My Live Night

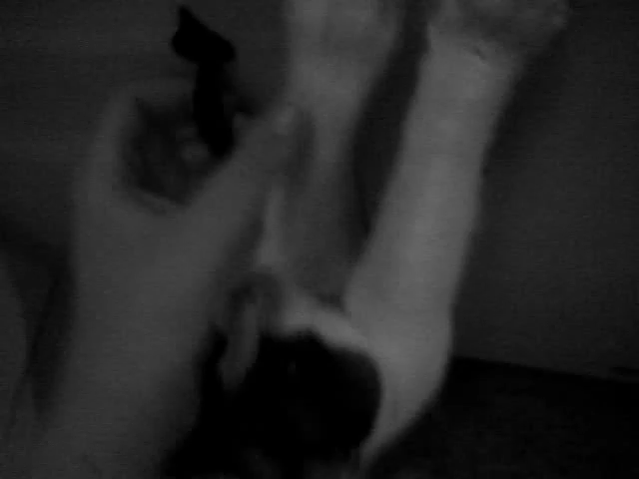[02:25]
Let's take a look. Aw, look. There's the cat food.
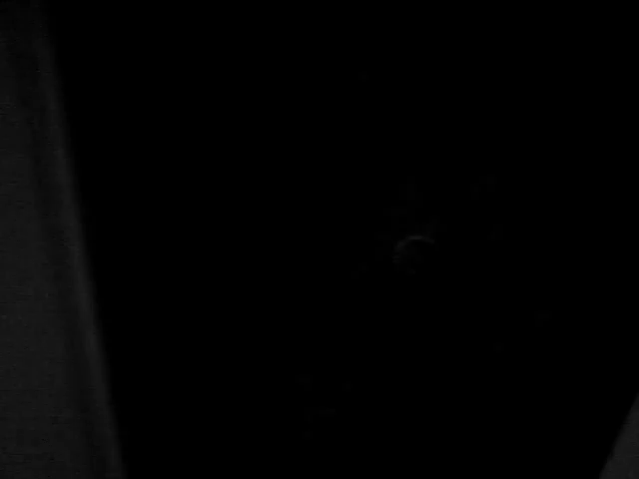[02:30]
You can't really see it. There it is. Let's go get the bowl. Where's the cat food bowl? Got it. Let's go, oops. Let's go get the cat food. Come on. Sure might be where it is. Really dark.
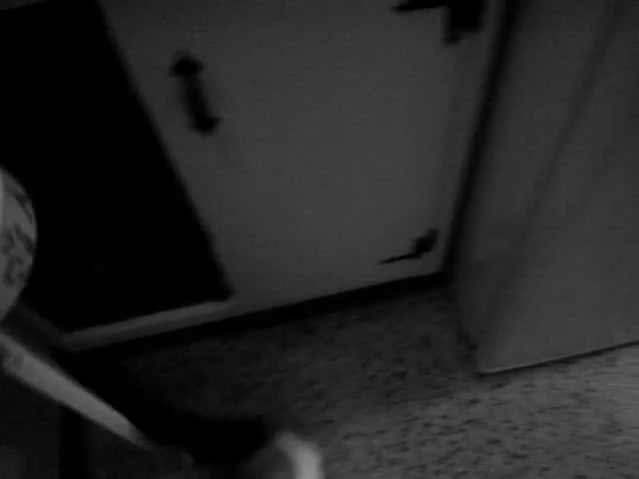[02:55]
Look, it's food in the bowl. Tell us how bad you want it. Really bad.